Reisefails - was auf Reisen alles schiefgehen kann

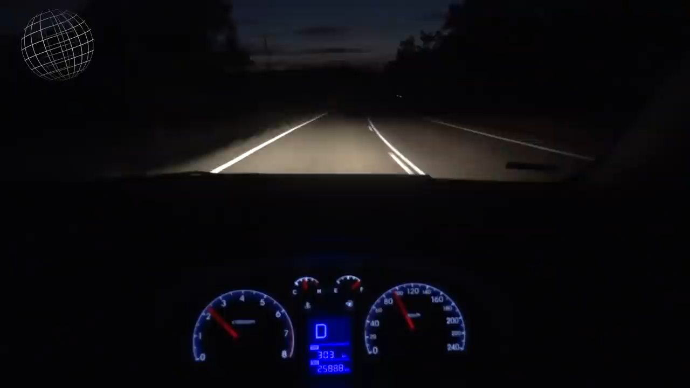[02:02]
vielleicht schaffen allerdings ist es in australien überhaupt nicht sinnvoll bei dunkelheit oder in der dämmerung zu fahren wegen dem starken wildwechsel ich erinnere mich zum beispiel noch an der ostküste des landes das im scheinwerferlicht von vom pkw plötzlich frösche mitten auf der straße waren oder ich kann mich auch noch an einen lkw erinnern der mir entgegen kam und hat ein totes
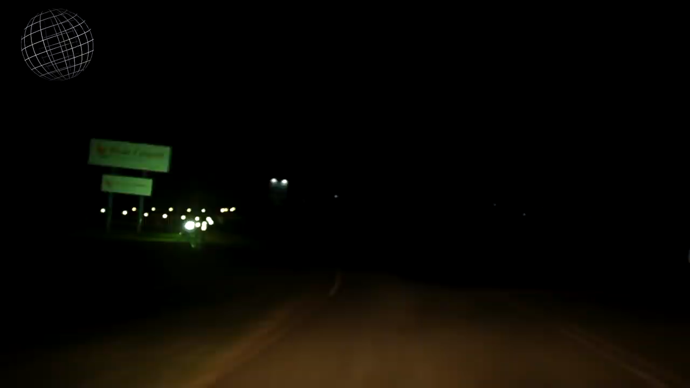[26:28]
schmalere straßen und da konnte ich dann natürlich nicht mehr so schnell fahren weil dort
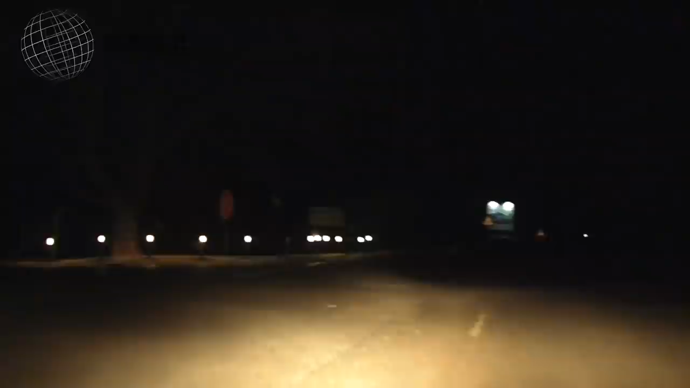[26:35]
waren sehr sehr tiefe Schlaglöcher und es war zwischenzeitlich auch schon dunkel geworden und da konnte man an manchen ecken einfach nur noch mit mit 50 km h oder so fahren